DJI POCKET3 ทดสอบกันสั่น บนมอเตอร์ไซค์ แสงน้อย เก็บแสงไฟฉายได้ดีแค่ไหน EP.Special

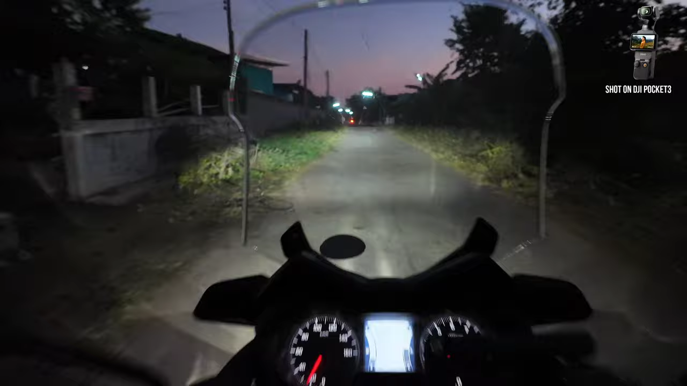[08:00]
แสมีไฟ obrigado เขาจะทำได้ดีขนาดไหมทั้งฟ้ายังไม่เมื่อสนิทนะครับ ผมแอบดูจากจอโมนิเตอร์นิดหนึ่งก็คือแสงค่อนข้างสวยนะเดี๋ยวผมจะขอวิญาตปรับมุมให้มันเงยขึ้นนิดหนึ่งโอเคครับ เดี๋ยวเรารากกันยาวๆไปที่ตรงถนนทางเข้าหมู่บ้านดีว่าตอนแรกผมว่าจะเรียวเข้าatea berm 때 Alles türk or tão นะ 씨가